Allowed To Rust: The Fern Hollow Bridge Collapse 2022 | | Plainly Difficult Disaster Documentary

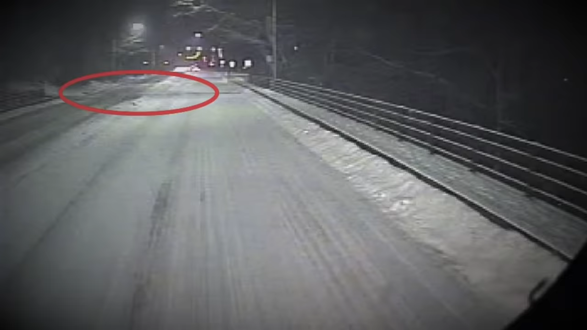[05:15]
At around the same time the eastern end's expansion joint had opened as also seen on another camera on the bus.